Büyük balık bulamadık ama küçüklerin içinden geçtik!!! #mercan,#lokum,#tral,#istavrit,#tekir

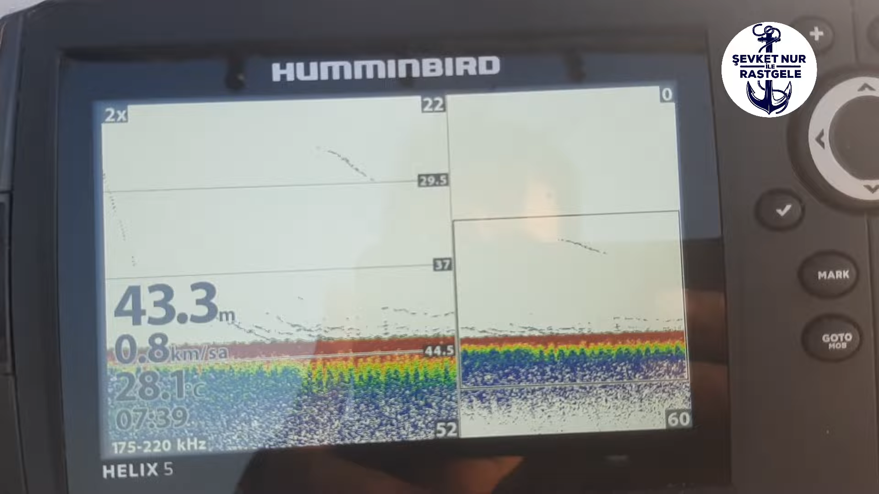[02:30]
On screen: depth 43.3 m, water 28.1°C, speed 0.8 km/h
Bir yandan kalamar sarkıttım ölü. Bir yandan jik çalışıyorum. İnşallah bakalım. Hadi devam ediyoruz.